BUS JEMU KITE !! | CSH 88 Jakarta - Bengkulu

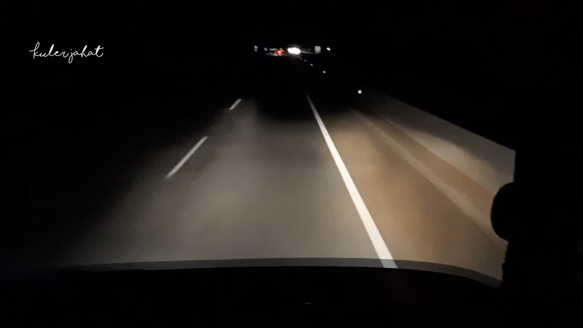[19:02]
Sekarang jam 19.18, masih belum sampai. Waduh, udah lapar banget ini. Kalau menurut aku ini kejauhan sih istirahat makannya. Ya, konvoy.
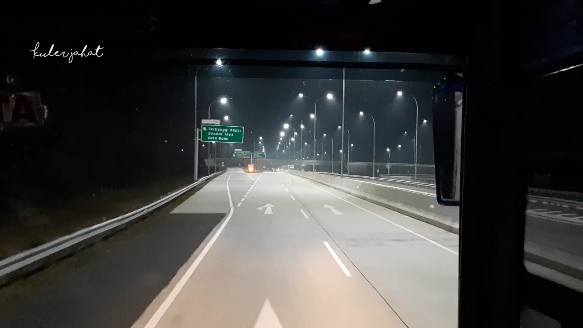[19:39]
Jam 19.33 kita exit tol Termagi Besar. Jadi kalau lurus itu ke lintas timur, Kayu Agung dan Palembang.
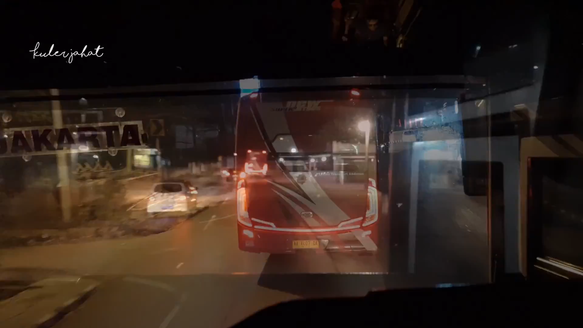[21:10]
Jam 20.30 kita udah mulai masuk Kota Bumi.
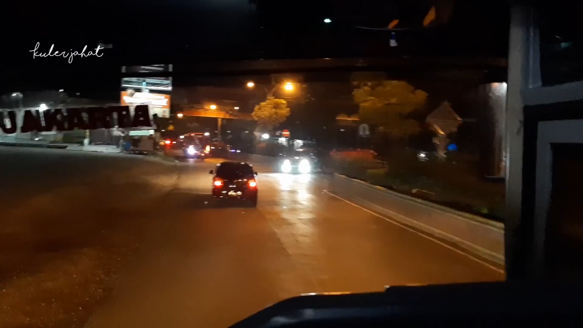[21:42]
Oke, akhirnya istirahat makan di Taruko Jaya 1.
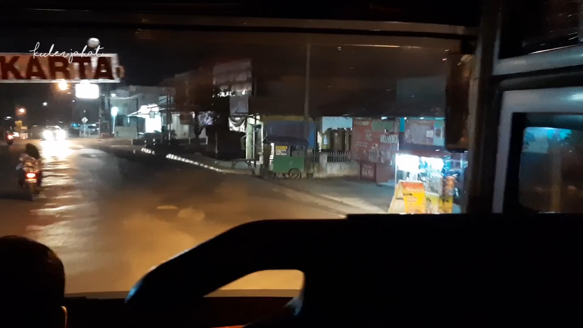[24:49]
Sekarang jam 11. Kita baru aja lewat Bukit Kemuning dan mulai masuk hutan. Jalan kondisi jalannya di sini kecil dan berkelok.
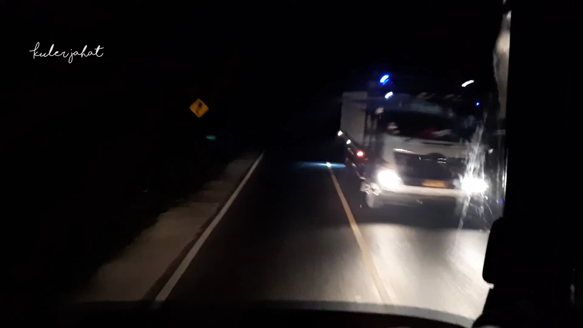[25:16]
Sekarang jam 12:30.
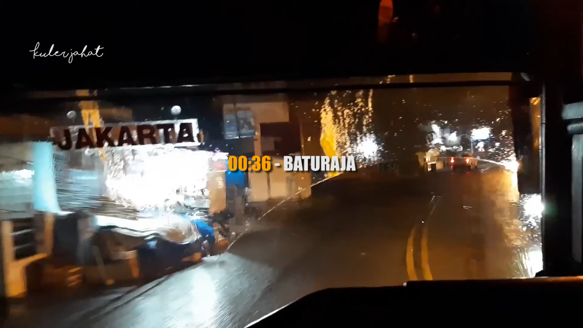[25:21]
Kita udah sampai di Batu Raja. Suasana di luar itu hujan cukup deras